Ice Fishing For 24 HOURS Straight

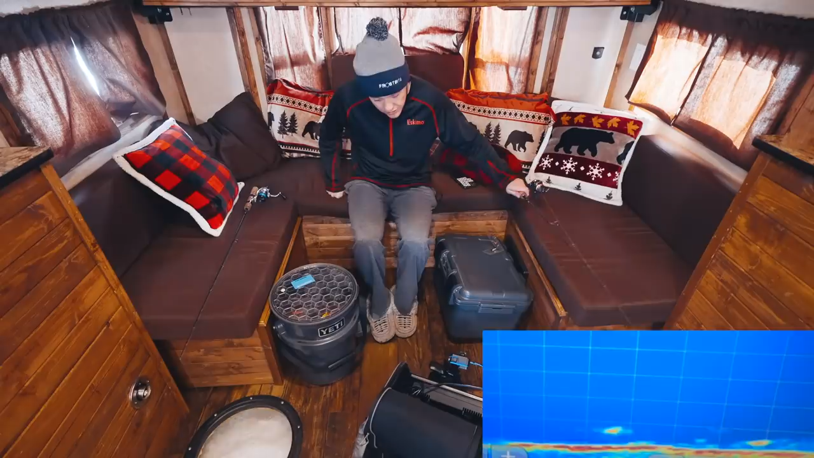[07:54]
I was playing with the underwater camera and now there's a couple of big marks here. Oh, that one big mark might be the underwater camera. We're good rolling.